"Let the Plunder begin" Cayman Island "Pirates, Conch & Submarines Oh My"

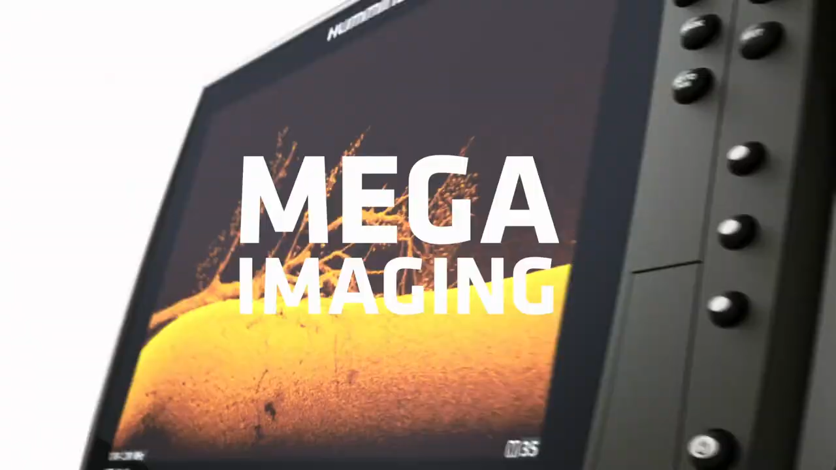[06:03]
New Mega Imaging Plus uses high-frequency sonar
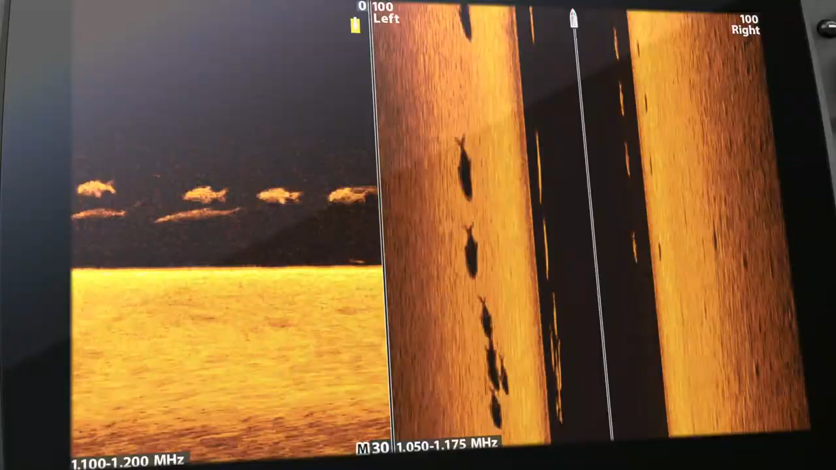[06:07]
to show you fish
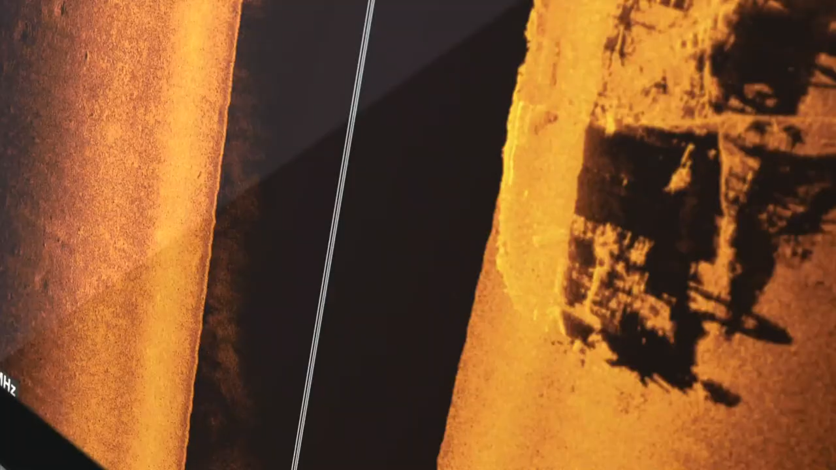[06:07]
and structure
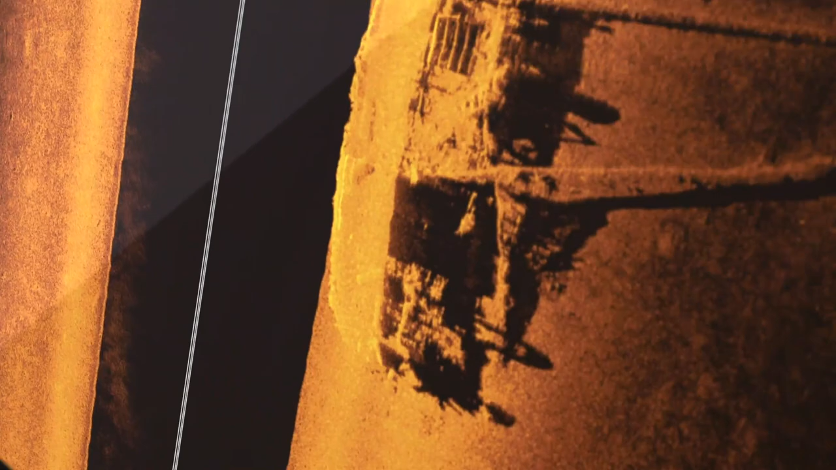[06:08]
up to 200 feet below your boat and 200 feet out to either side.
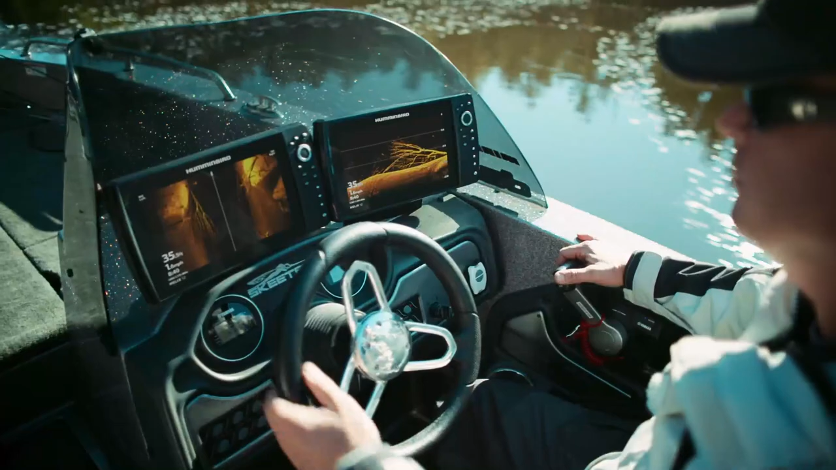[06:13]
No more secrets. No more guesswork.
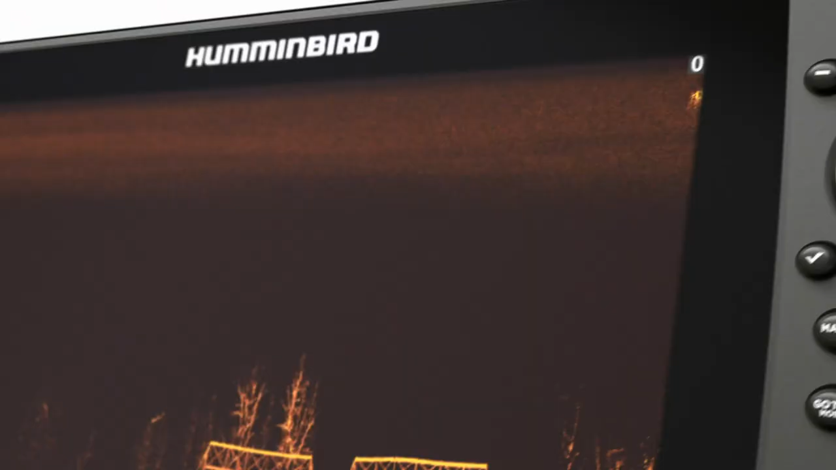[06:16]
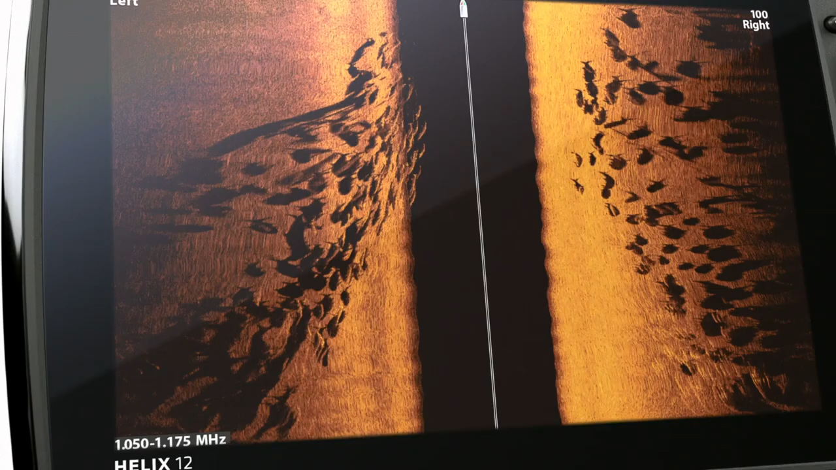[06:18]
Just a clearer picture of the world below,
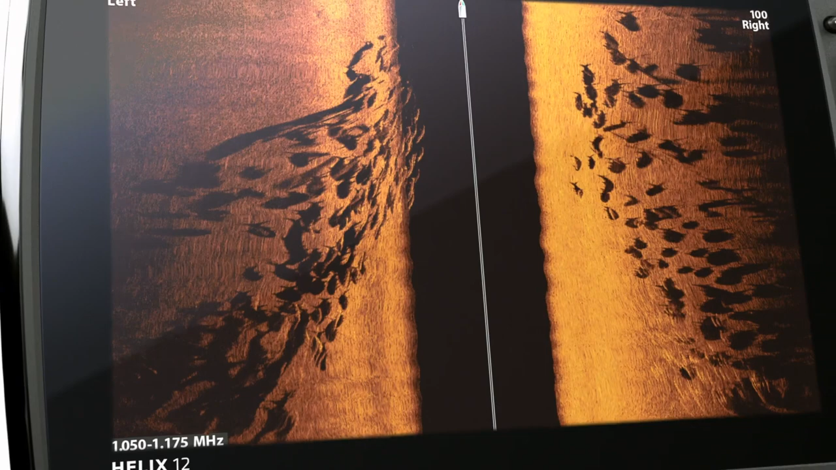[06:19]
down to a fish's species and direction.